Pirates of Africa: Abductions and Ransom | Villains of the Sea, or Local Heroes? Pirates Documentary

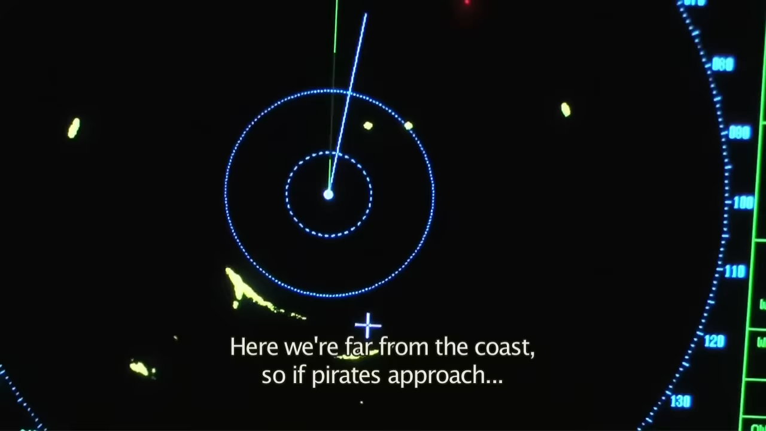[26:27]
So if the pirates are approaching, we need to use a sea ship.
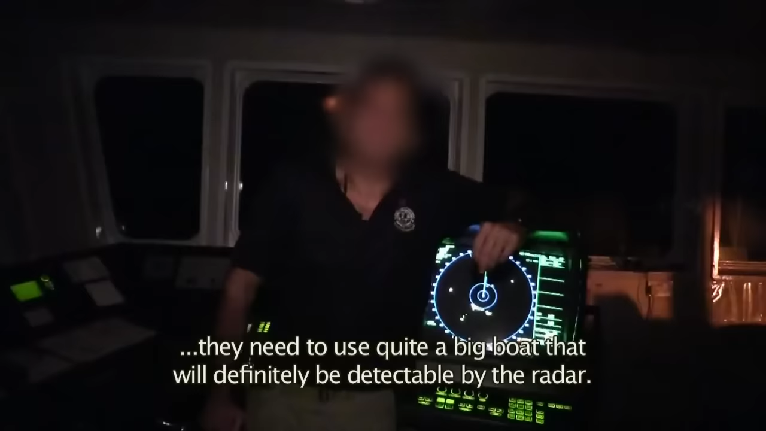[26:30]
It's a big ship that will be detectable on the radar. Then they will release two or three speedboats.
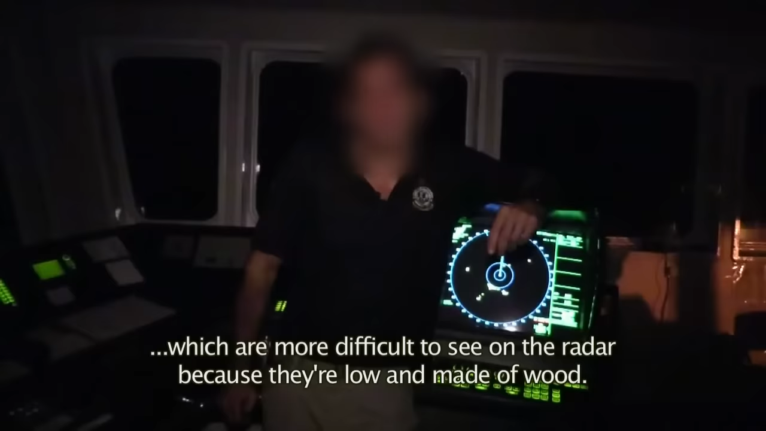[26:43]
It will be more complicated, because it's not easy to see them on the radar, because it's low and it's in wood.